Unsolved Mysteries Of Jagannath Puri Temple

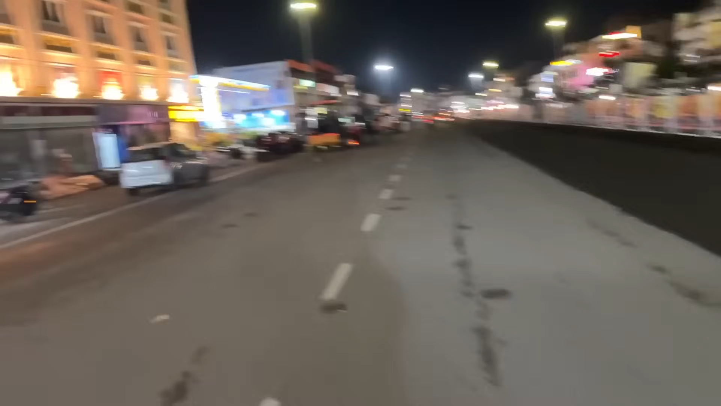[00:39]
इन रोडों पे भाई ना कोई सर्कल है, ना कोई रेड लाइट है, ना कुछ है,